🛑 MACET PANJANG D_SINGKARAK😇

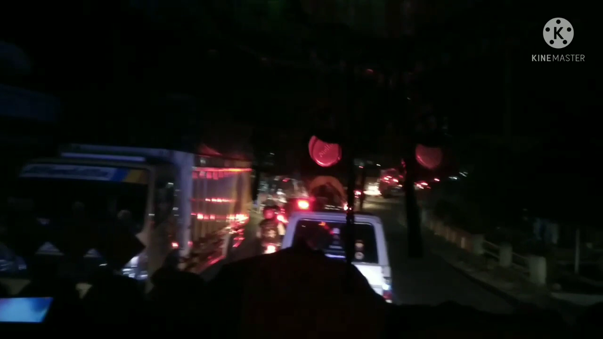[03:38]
kita sambil mendengarkan fasilitas yang ada di dalam ALS, kabin ALS 203.
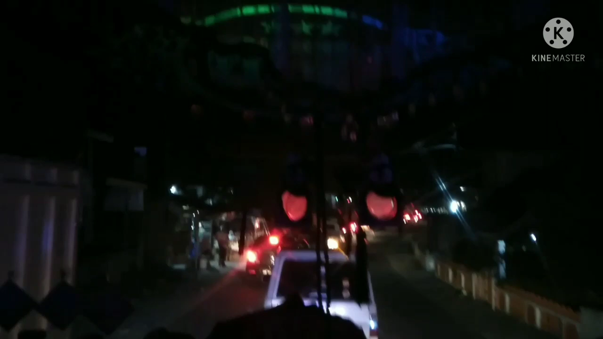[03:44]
Macet cukup panjang nih, perlahan cukup panjang.
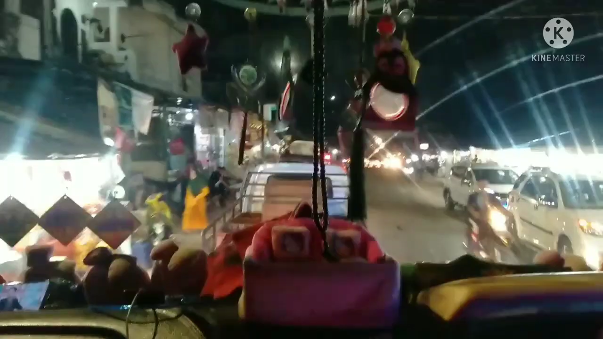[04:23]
Kemacetannya sampai dengan perempatan ini nih. Perempatan apa nih, bagi kawan-kawan yang tahu mohon di komentar ya.
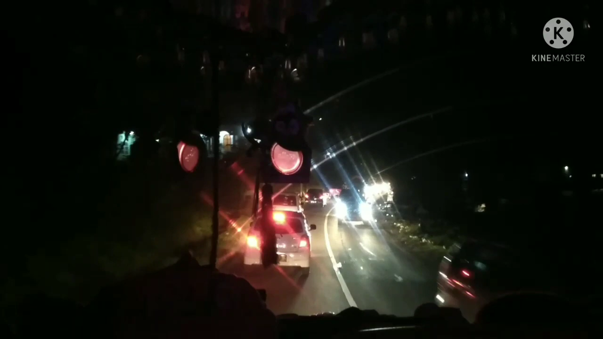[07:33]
Karena hari sudah gelap, jadi untuk danaunya tidak kelihatan ya kawan-kawan.